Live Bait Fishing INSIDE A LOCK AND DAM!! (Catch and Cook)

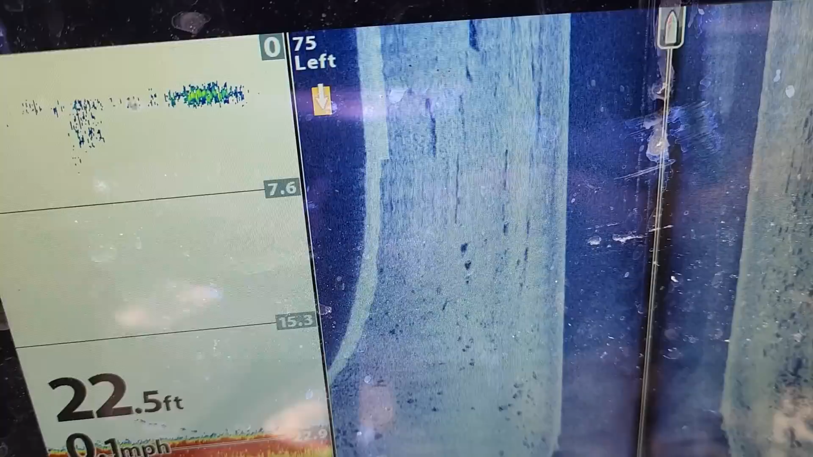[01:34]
On screen: depth 22.5 ft
20 to 22, all kinds of little fishies down there. Good. We are rigged up, finally.
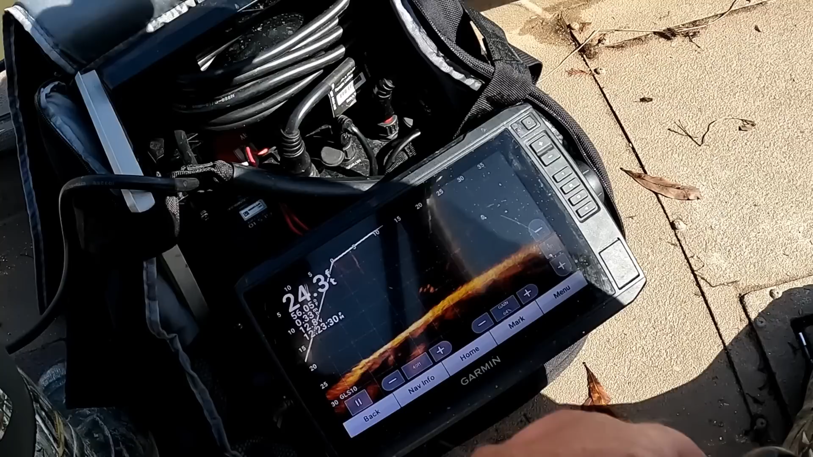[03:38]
Oh, there's gizzard shads. Biggins. That was cool.
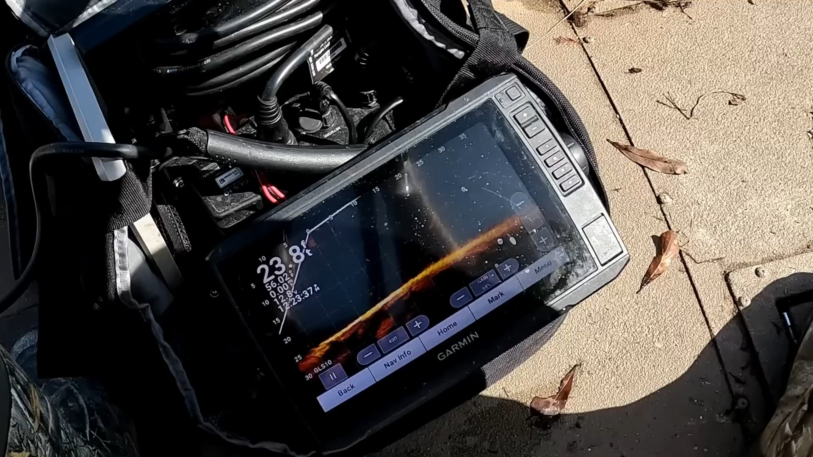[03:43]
They just came out of nowhere.
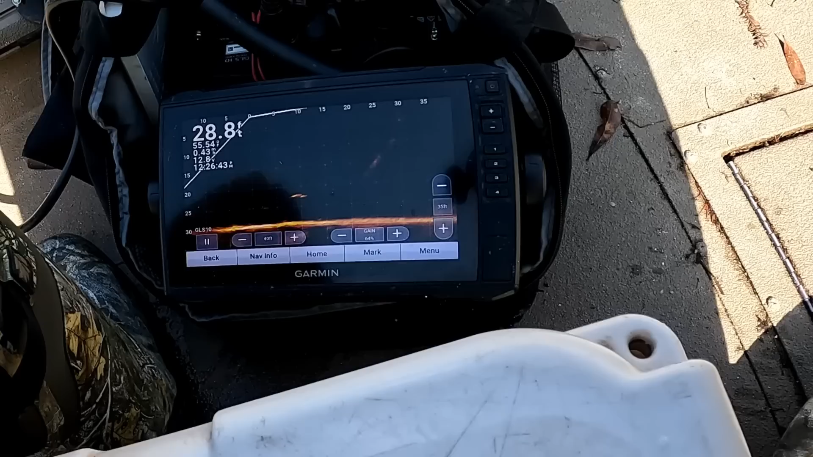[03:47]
On screen: depth 28.8 ft
Something's swimming around there. Is he interested?
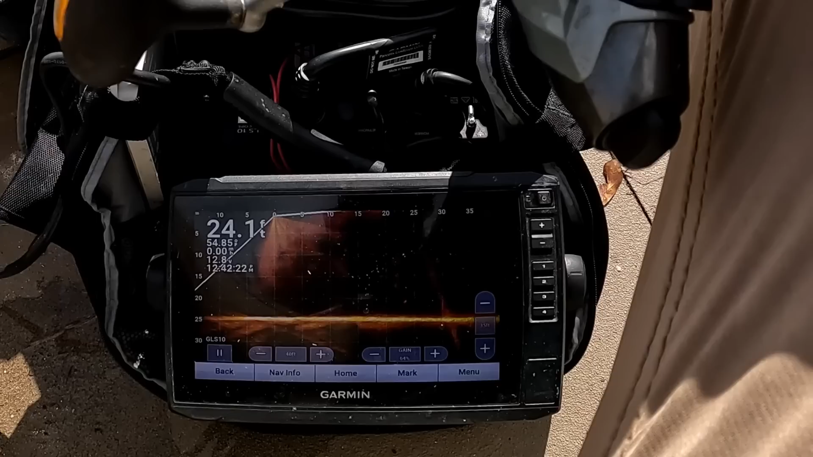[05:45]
Yeah, there's way more fish over by the scum.
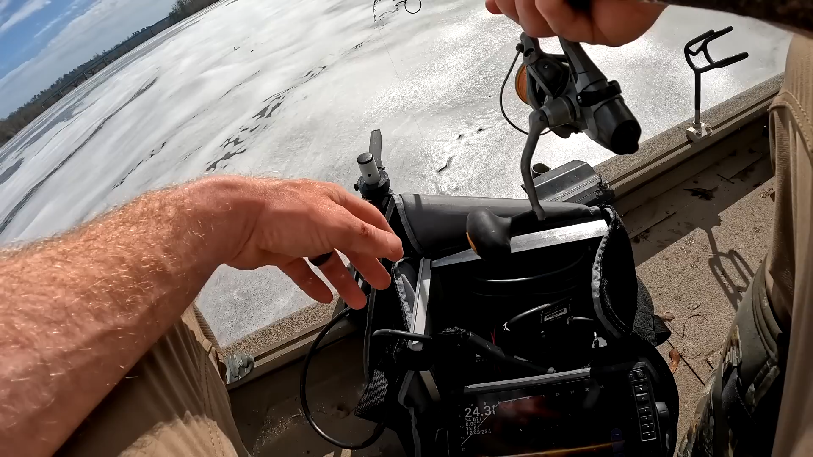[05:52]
I wonder if they like the shade of the scum. Eat it. Oh, he came up and looked at it then dipped out. What a weenie. You want an in on this?
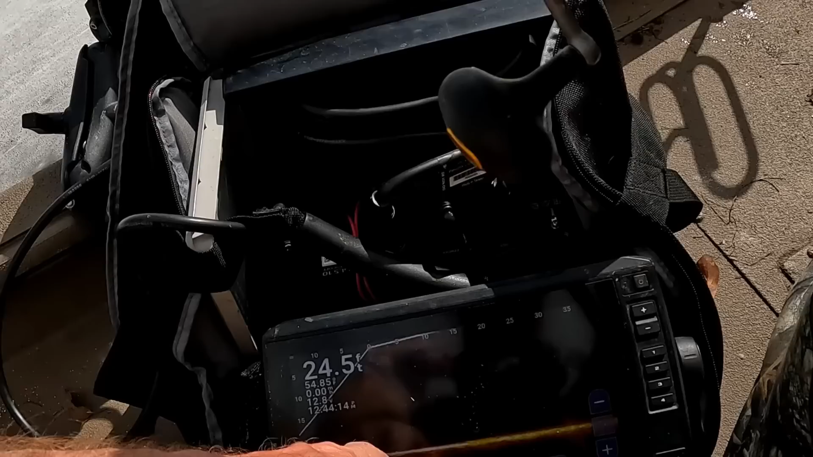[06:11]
So that little dot there. That's my sinker. And then there's a little thing that swims in and out. That's my bait.
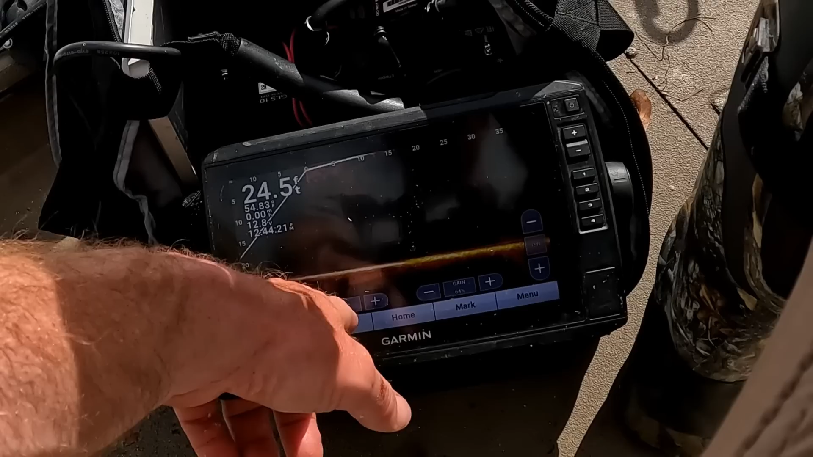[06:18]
On screen: depth 24.5 ft
But there's been some fish like little blobs on the bottom that will come up and look at it and go back down.
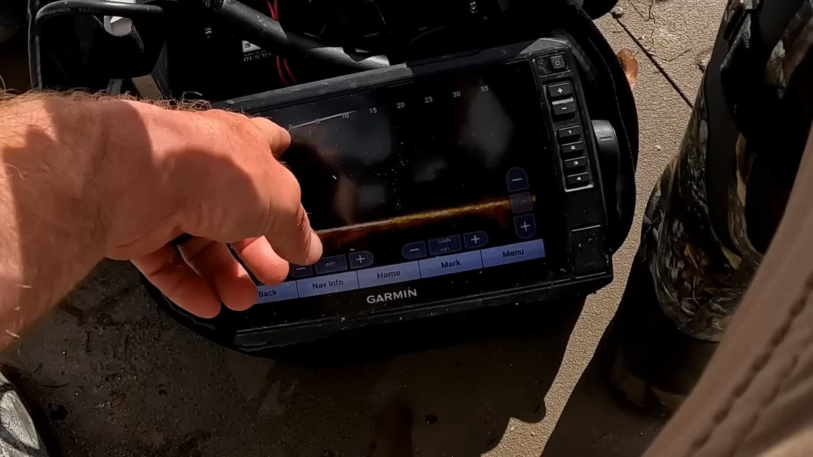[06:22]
I like that thing.
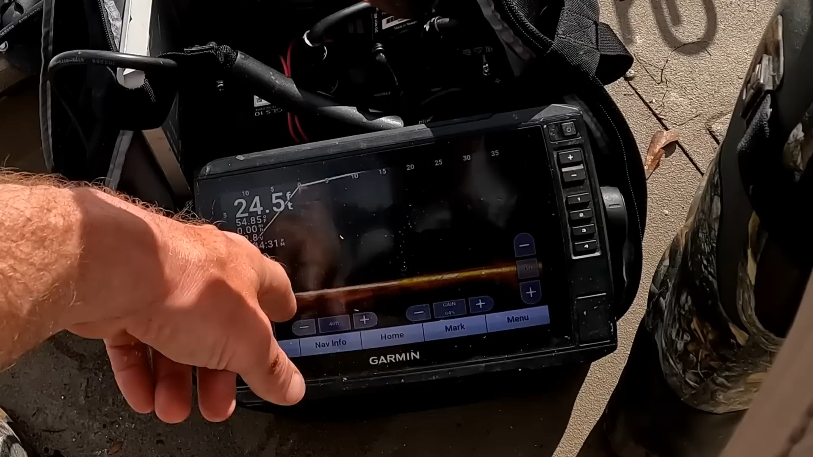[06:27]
Yeah. Is that a fish? Yep. That's a fish right there. Oh, is that another one? Maybe. You always coming to look at it?
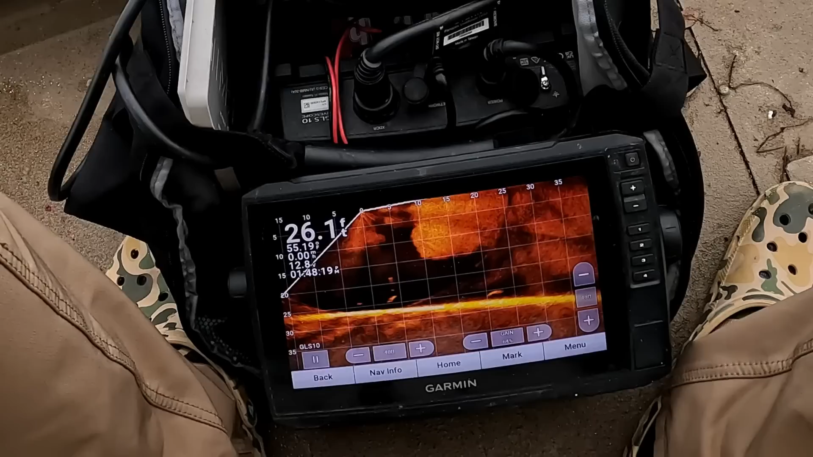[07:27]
On screen: depth 26.1 ft
Oh, he just... Oh, he went after it and ran away.
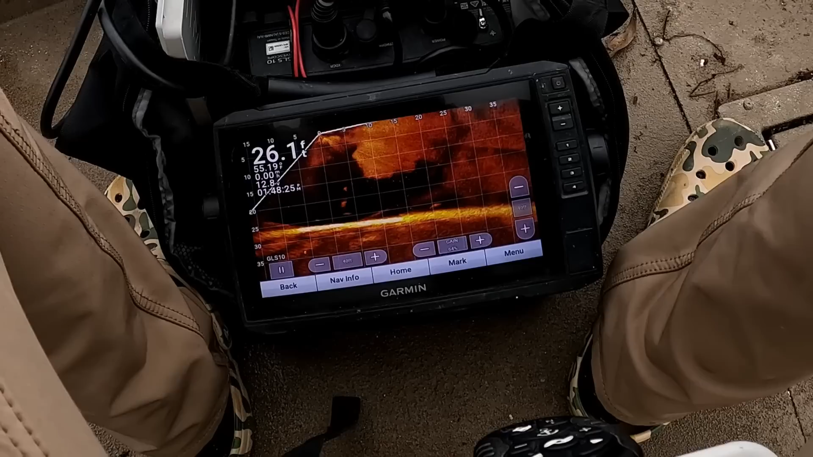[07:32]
Oh, he got... Oh, he touched it.